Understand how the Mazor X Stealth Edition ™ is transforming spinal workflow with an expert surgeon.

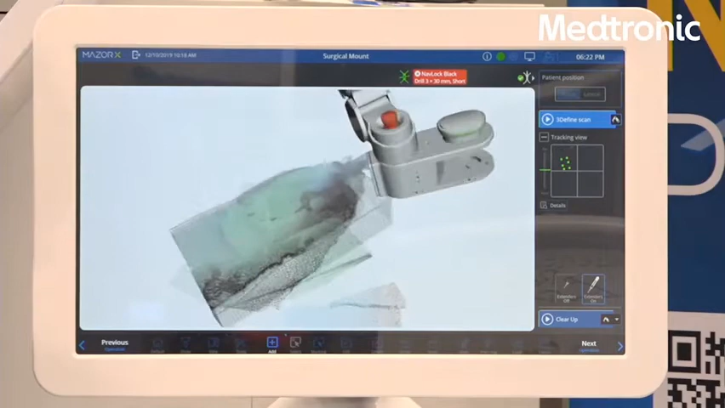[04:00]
So, now the robotic arm can move safely without bumping into any objects.
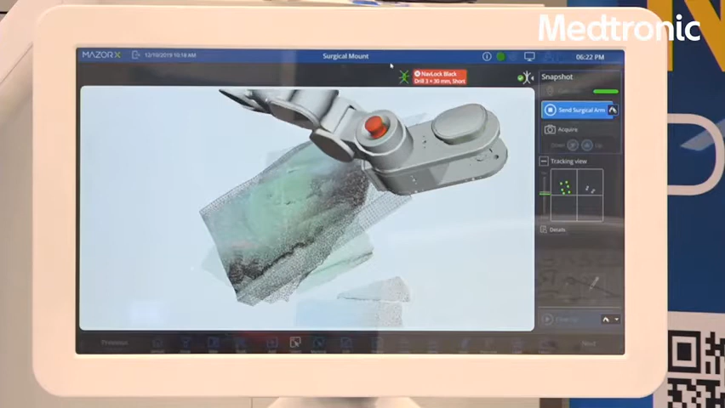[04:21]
The snapshot step is necessary for